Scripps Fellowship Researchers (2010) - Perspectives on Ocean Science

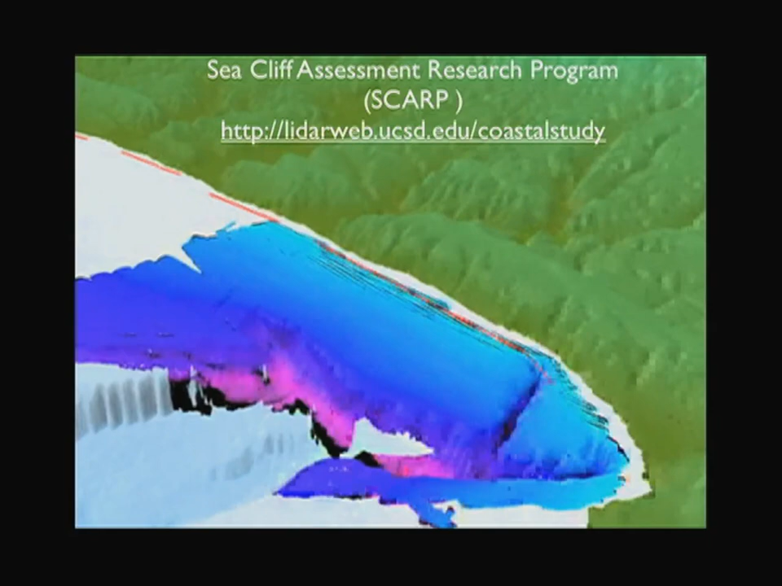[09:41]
This is multi-beam data. So this is the blues are offshore data. The greens are the land topography.
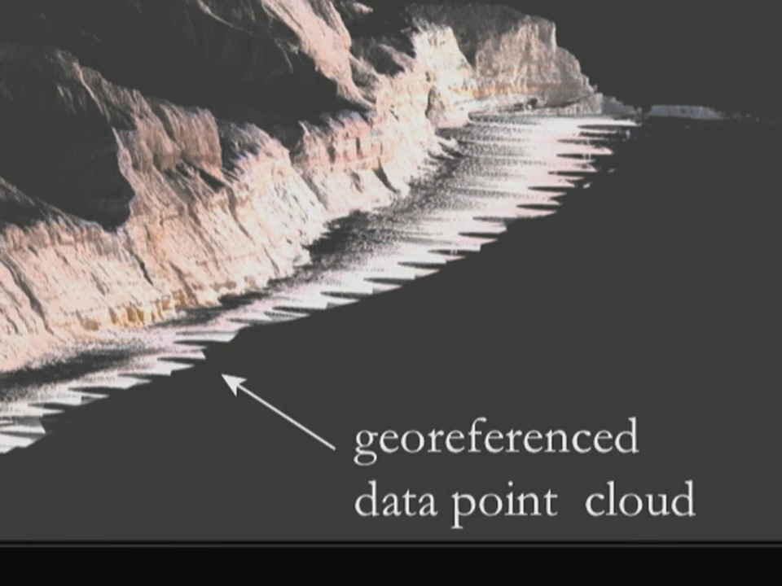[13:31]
and then each one of these little semicircles that you see is a spot where we stopped with the wagon, and we took a scan, and we did a 180-degree scan, and then we marched 40 to 50 meters down the beach and did it again. And then with the georeferencing from this information, the GPS,
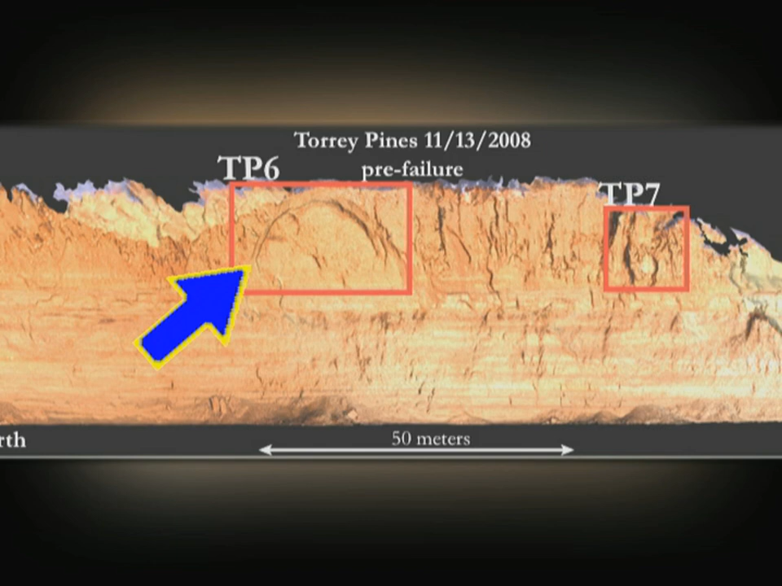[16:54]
And it sort of nucleates at that same place and then works its way up the cliff and destabilizes. So here are two examples of other failures in the Torrey Pines region.